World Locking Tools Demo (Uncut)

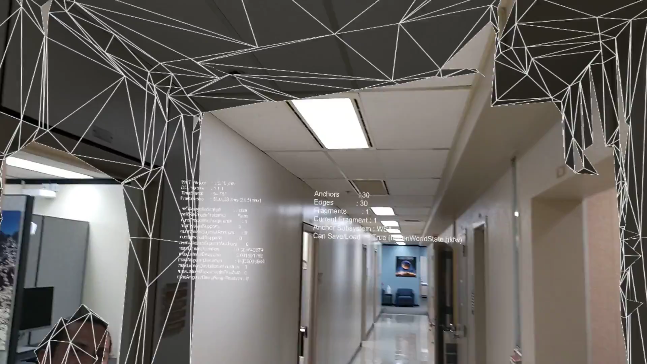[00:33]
How do you like the HoloLens? Pretty cool. So you got it set up and everything, your challenge and all that, you log in? Yep, yep, got it all set up. Right now what I'm doing, it's a world anchoring type thing, I don't know if you've worked with the HoloLens at all, but...
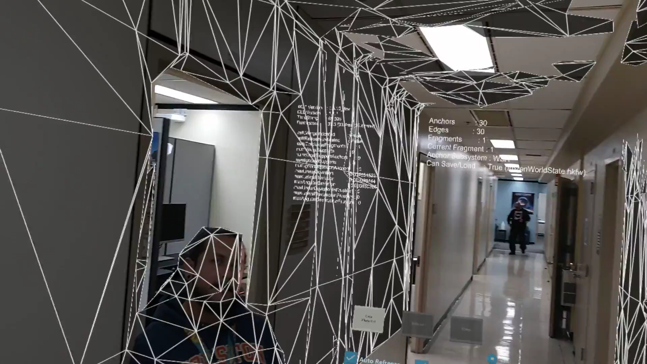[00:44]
I did, we had a customer who needed assistance, so I had to create documentation, testing, but I didn't get to add apps or play with it, just log in, learn the actions and the features. Okay, cool. Yeah, so what I'm doing right now, it's a world anchoring feature,
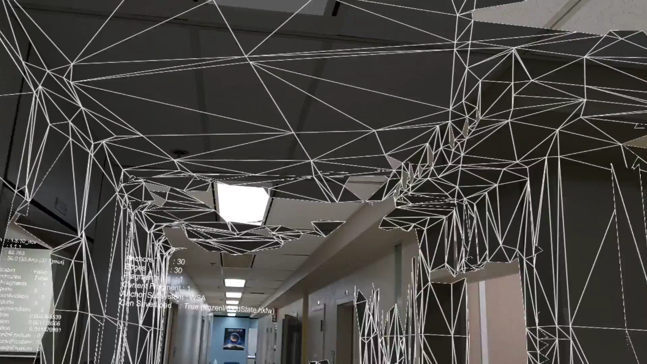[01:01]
so it's got edge detection, it's like mapping out the environment, right, and it's basically counting all the fragments that it tracks, and each fragment is like a chunk of segments. This is what I've been waiting to see.